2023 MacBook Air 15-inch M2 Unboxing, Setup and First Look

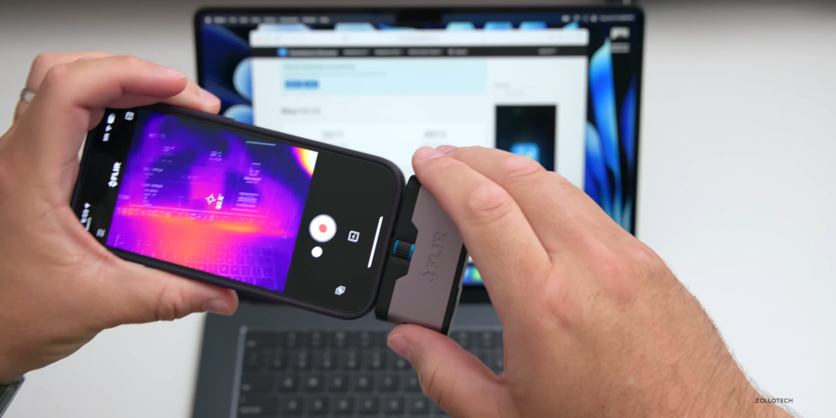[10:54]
if we bring in our thermal camera here we can see that we're at about 85 degrees fahrenheit in the hottest area it's actually not bad at all so it's not really warm to the touch it's not very hot and if